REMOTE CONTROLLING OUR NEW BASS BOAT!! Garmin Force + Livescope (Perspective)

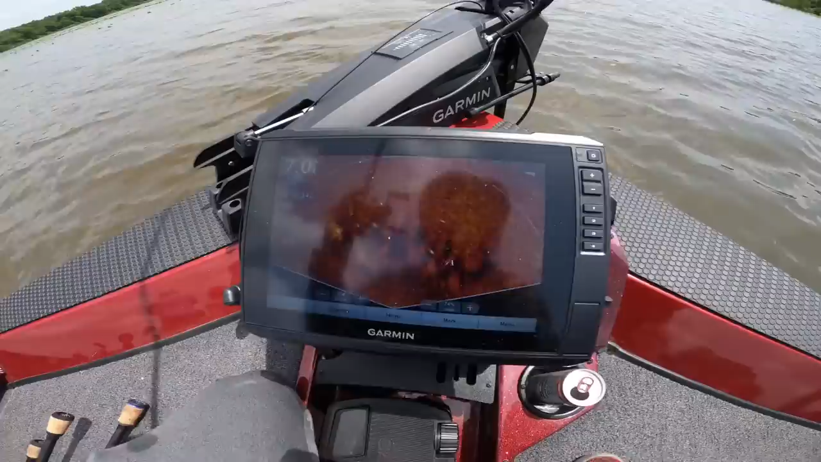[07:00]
Five feet in front of the boat. Guys, this is so crazy. We're on spot lock. So like the motor's moving around and as it points different directions, it's seeing different areas inside the water. And we're just seeing fish cruise through here. You'll see them dart every once in a while. We got to find where the rat. Let's try this again.